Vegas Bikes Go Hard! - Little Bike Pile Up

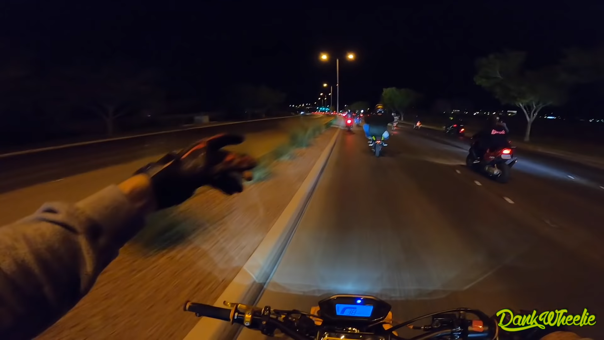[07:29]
Well, they didn't hit that concrete pole, man. They came right up before it.